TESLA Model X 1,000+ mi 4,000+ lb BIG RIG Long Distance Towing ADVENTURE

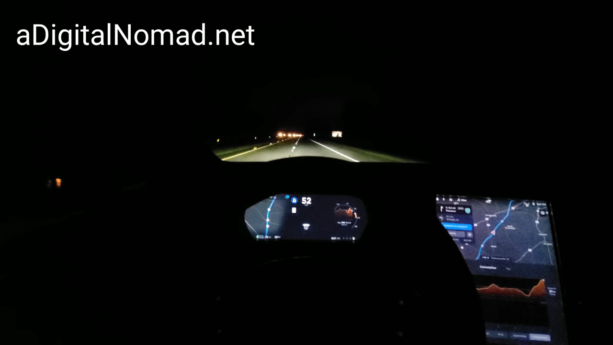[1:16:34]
but you can see we're at 52 now we were down at 46 at one point and we're going to finish hopefully right around 20 miles of
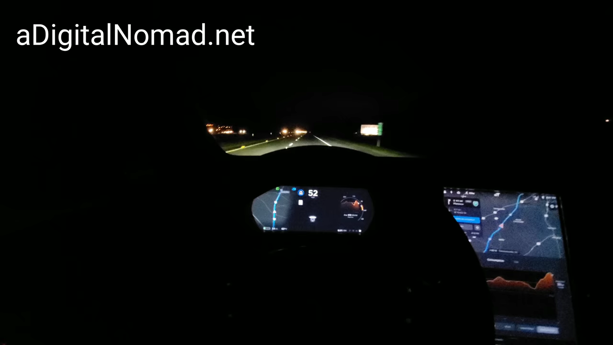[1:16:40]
usable range left which was my goal so that's good and I also forgot we're going to a mall here and it's Saturday night and these chargers at Florence South Carolina are placed right in premium spots in the